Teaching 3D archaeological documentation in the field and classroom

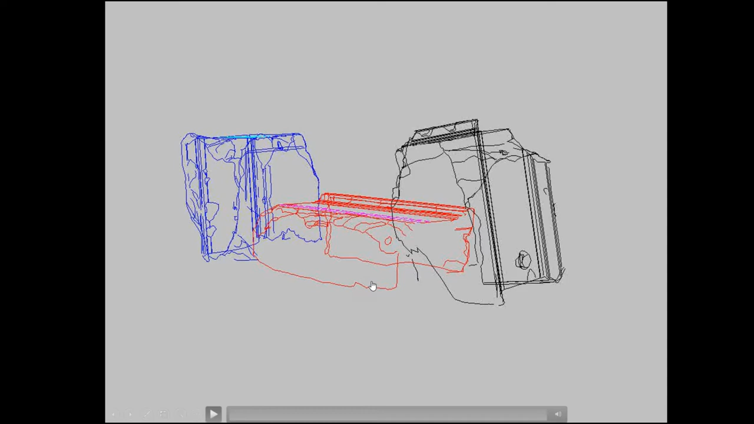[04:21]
This is actually basically a raw dump of the total station data, what it looks like.
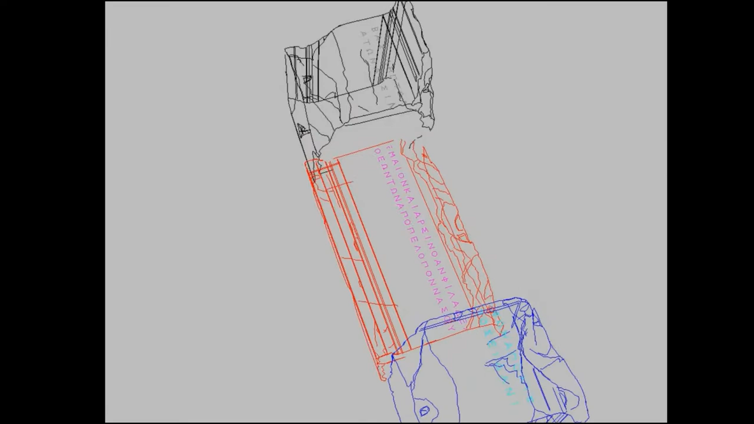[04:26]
So drawing in, it did take a couple days to in the end do all of the documentation of these particular blocks,
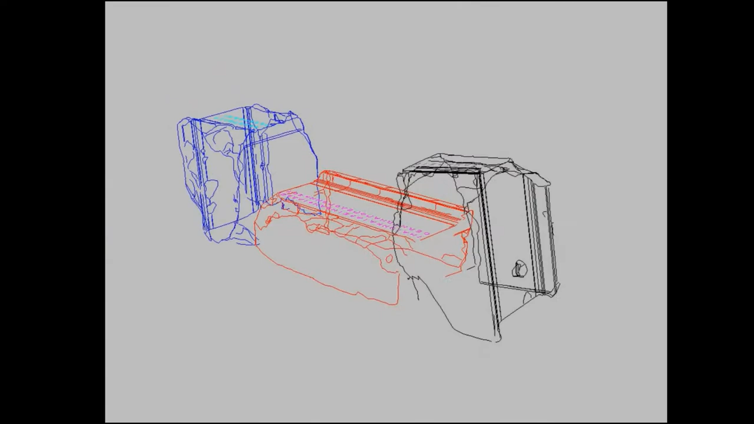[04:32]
and then that's the final published drawing.
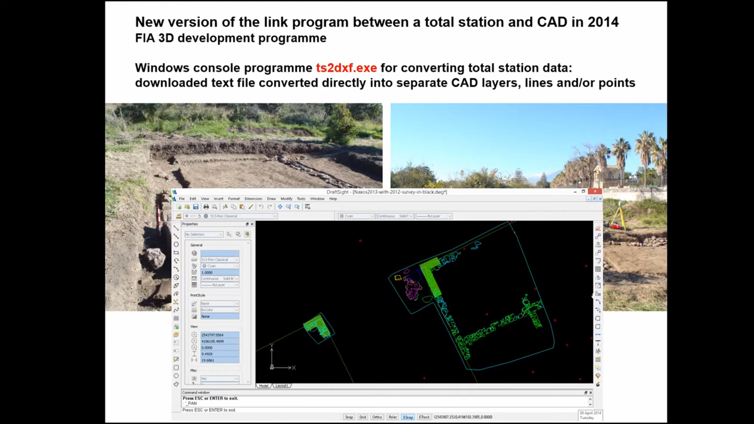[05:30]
So I haven't done it yet. Actually, I did the first algorithms, I had a very slow script program for that, and my brother did the fast Windows console program, and I haven't gotten around to finishing it yet. So it's on this way.
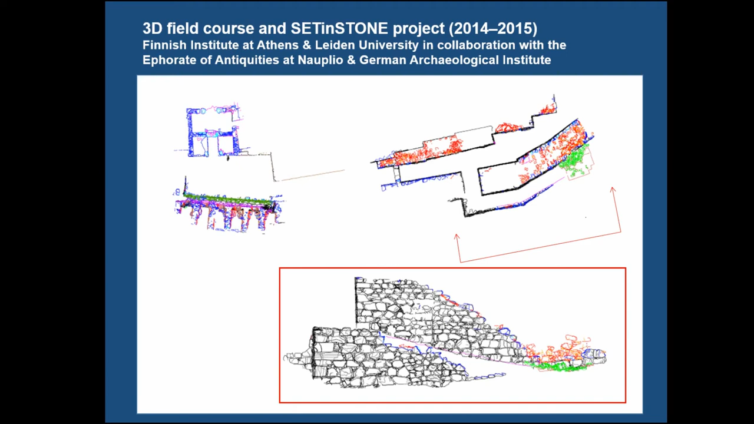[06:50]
And this, I think, is the midway of the second season that we basically documented stone by stone the visible remains on the eastern half of the citadel.
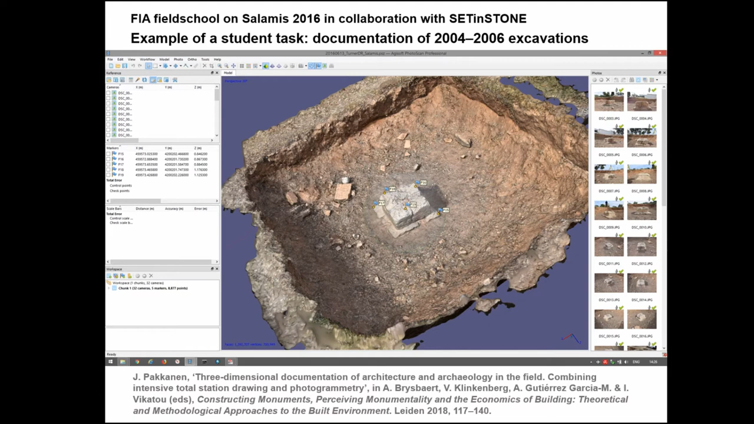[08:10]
And then each of the students would have a task of, this is actually a very simple one of the most simple one of the trenches that do both the line drawing and then the photogrammetry of the trenches. And this is what it looks like. Oops, let's take it back. So just the photogrammetry of the trench. And this is
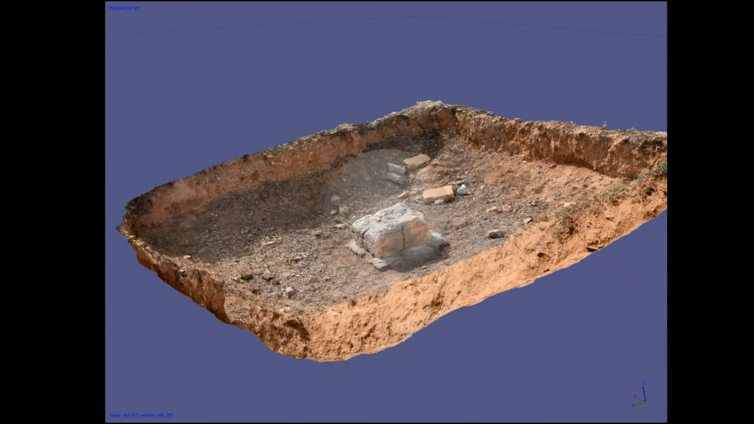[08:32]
the students documenting it. from sort of about 30 drawings.
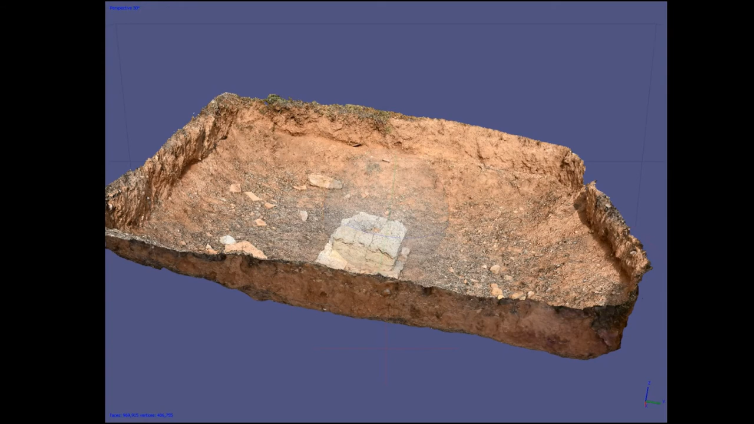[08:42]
Daniel Turner, who was this one, so he's currently finishing a PhD student at Leiden. And also then doing the drawing of the,
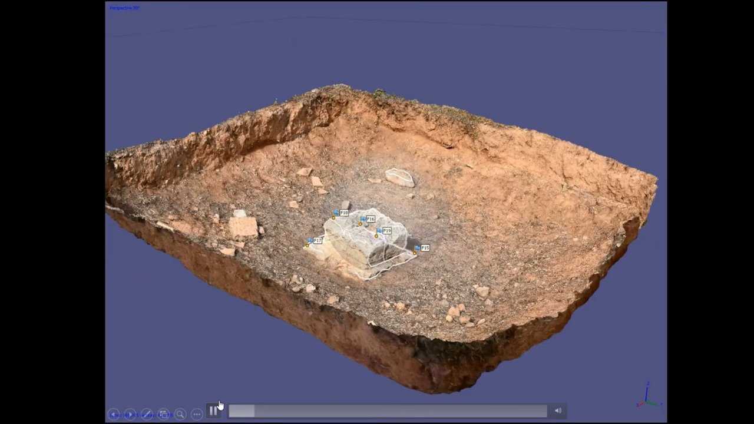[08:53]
you see that it's actually not a completed drawing yet, this one, so that, but anyway,
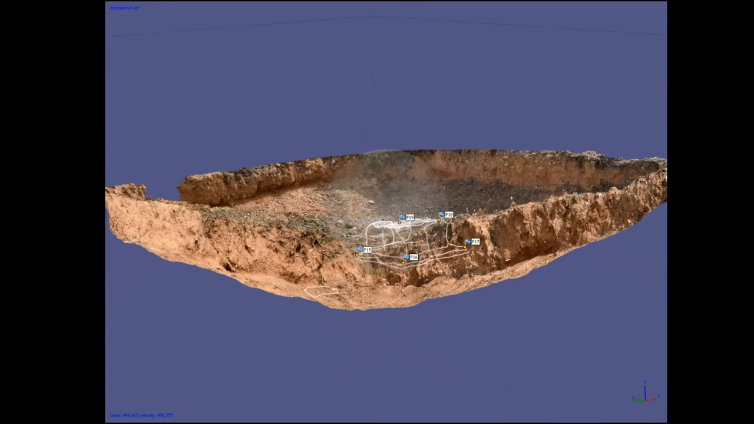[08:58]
getting the major, the lines out of it. And if we go, what we managed to do over the two seasons,
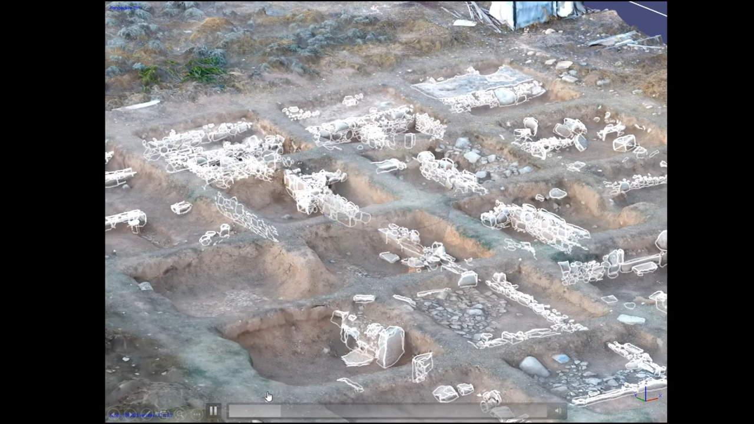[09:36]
So that's the combining the photogrammetry with the line drawings of the site.
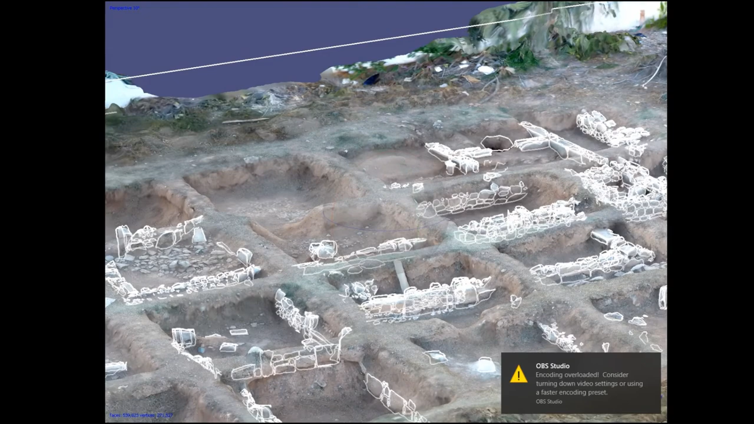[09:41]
So that's what we basically have done encoding of a lot of it.